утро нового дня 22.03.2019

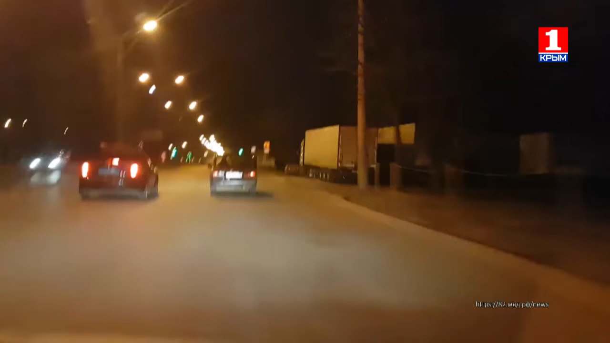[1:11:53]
Патрульная машина 4 часа преследовала лихача. Остановить его помог случай, а вернее рынок привоз. Там новоявленный шумахер попал в тупик. Гонщик, конечно, ПДД не соблюдал и несколько раз проехал на красный цвет светофора.